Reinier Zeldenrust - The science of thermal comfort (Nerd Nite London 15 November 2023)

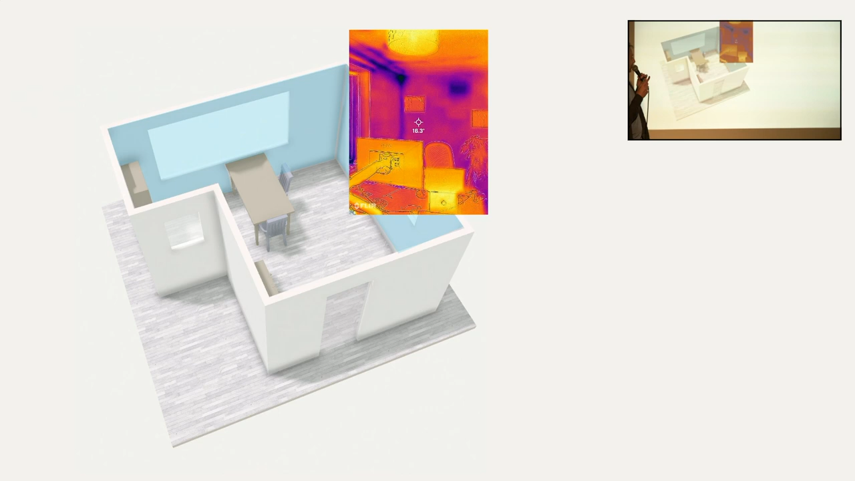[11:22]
And so when, you can't really see this, but this is a thermal image of her room. This is her screen, and this is her desk. And this is the wall, and it's 16 degrees.
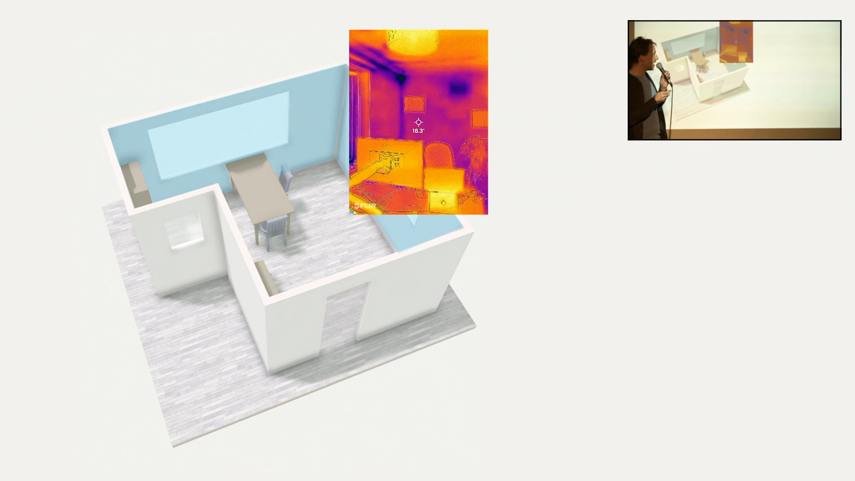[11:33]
And the radiator, which is here, is not working so well. It needs to be flushed. And it's 39 degrees, which is quite a bit colder than the one I had, which is 50. So you plug those numbers in. Okay, it's actually a bit colder, because she has a small radiator and two cold walls. Air temperature, 19. But the mean, the radiant temperature is 17. So that's a lot lower.
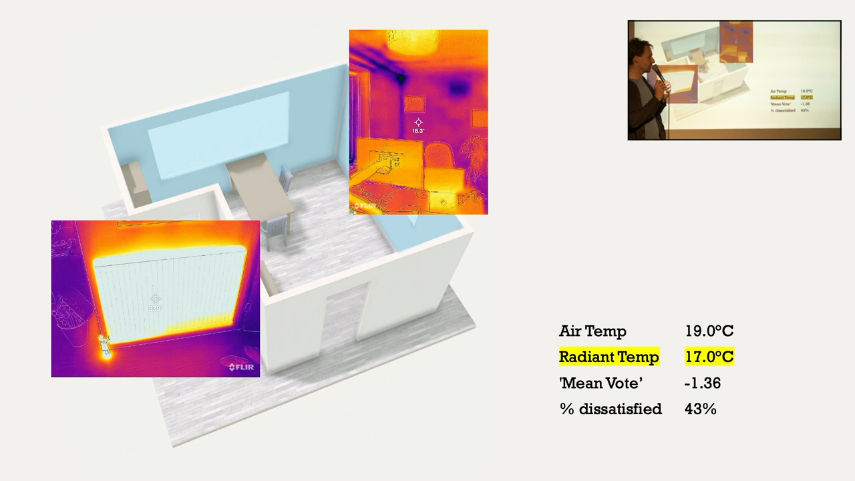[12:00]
And so, as a result, it's much, you know, the thermal model says, like, this is comfortable in these conditions, and this is where we are.
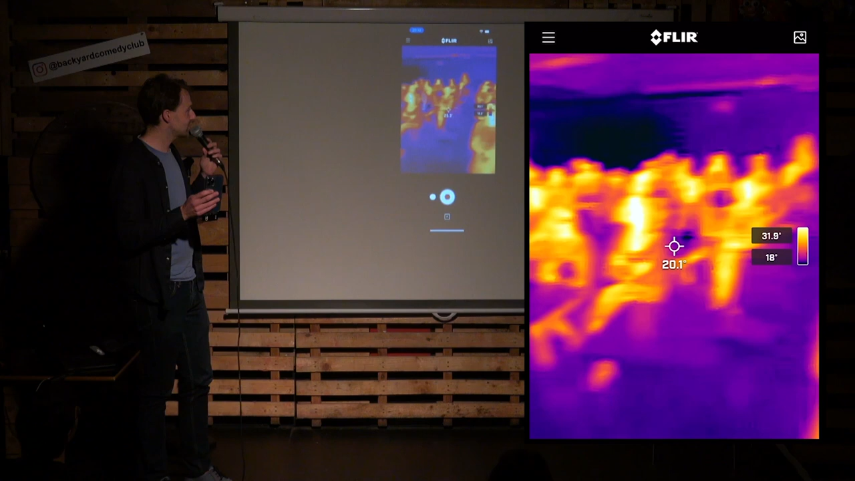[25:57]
in my house to sort of get the evidence for, uh, um, my failure as a husband to keep my wife warm.
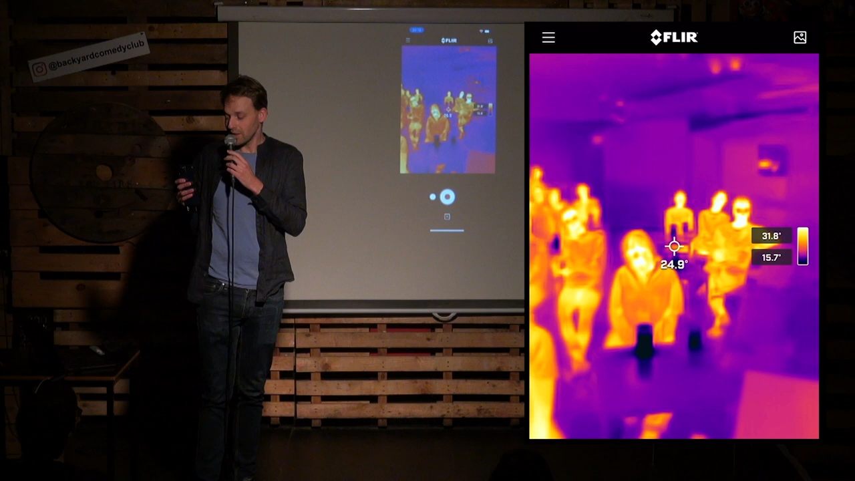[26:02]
Um, so yeah, it's kind of interesting to see, um, we were comparing with the other speakers, like who has the coldest hands. Um, and it was basically the people who arrived latest. So, um, you know, it takes a while for people's, um, for, for people to heat up. So, um, what can you see here? You can see that the light is extremely hot. Um, sort of, yeah, 90, 90-ish degrees. Um, I don't know anyone that drinks, you can see them really clearly.
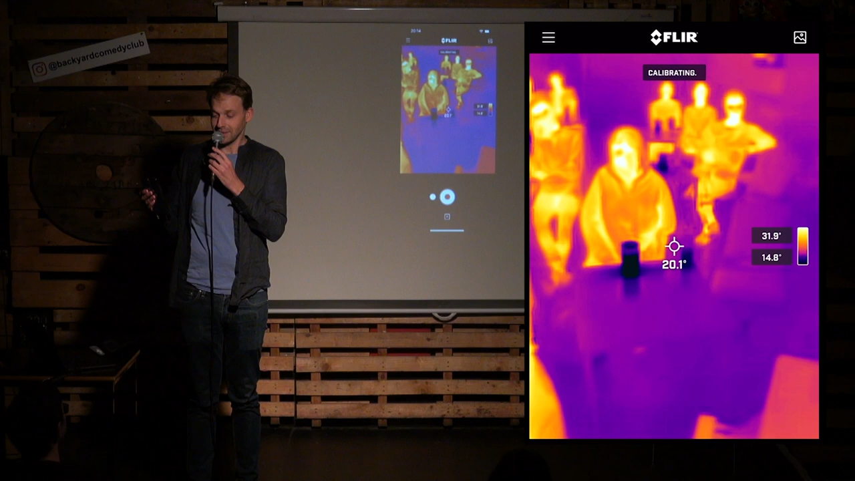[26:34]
They're, they're very cold. You know, you can see heat sources like laptops. Glasses tend to reflect heat, uh, as in like your, the ones you're wearing. So they tend to reflect heat. So it's not that Evie has cold, cold eyes. Although it could be that as well. I don't know. Uh, no, joking. But, um, yeah. So it's quite a fun gadget, um, to, to play around with to sort of see, um, the, the temperature in different, in different environments.